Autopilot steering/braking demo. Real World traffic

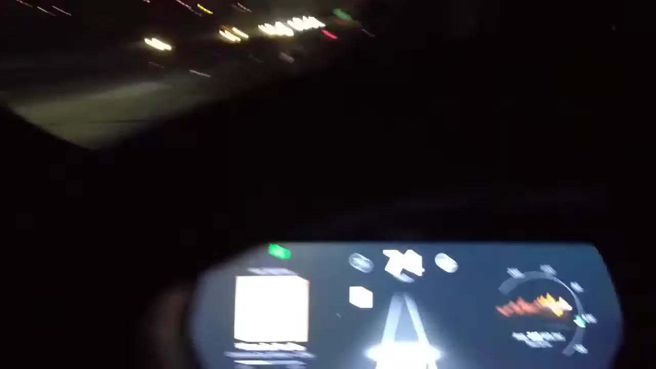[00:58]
car I'll see if I can catch the next one you can also see right
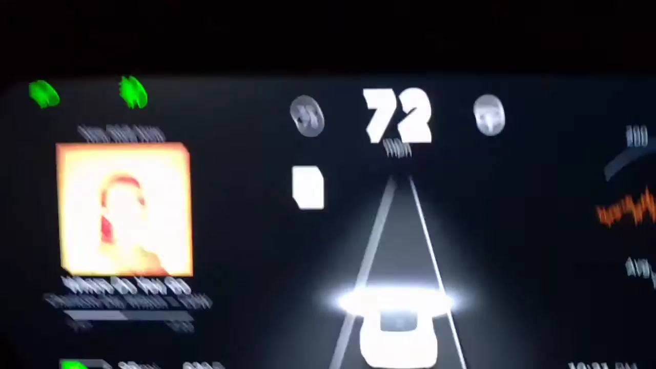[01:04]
there tells you what the speed limit is 65 and we'll go ahead and switch lanes you can see how it shows up on radar there's a truck coming up right
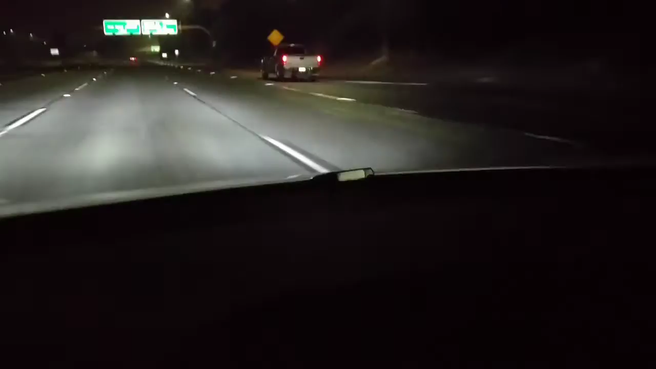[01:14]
here and if he comes over another lane which I don't think he is okay there he goes so he should pop
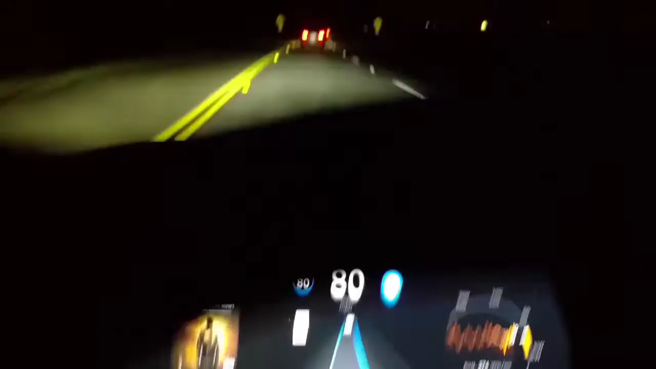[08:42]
curve in the road uh it's gonna go from two lanes to one lane now you'll see it's